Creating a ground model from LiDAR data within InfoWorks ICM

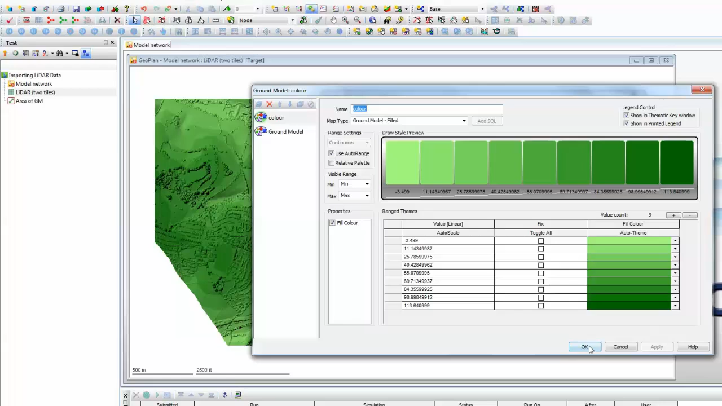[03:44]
We're using a range of green colors and they are all shown here in the strip map. You can choose your own model, make your own system. And then once you've done that, pressing OK will apply that and you'll see the model in front of you. So that's a quick tutorial on how to import lidar data into InfoWorks ICM.